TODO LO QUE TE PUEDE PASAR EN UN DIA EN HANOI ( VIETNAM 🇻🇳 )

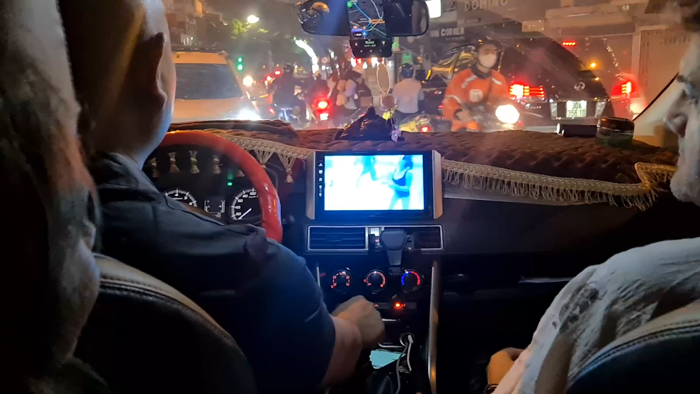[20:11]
Bueno, bueno, estamos en el taxi, nos vamos para casa y esto no nos haya pasado nunca,